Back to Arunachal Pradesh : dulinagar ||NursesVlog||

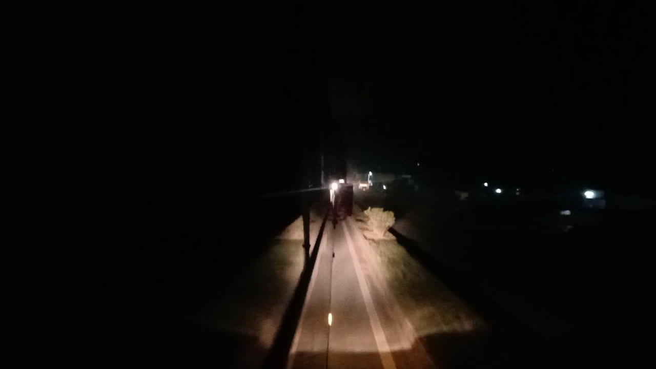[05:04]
Every night trip signs with their own beauty and a night trip of ours signs with the beauty of darkness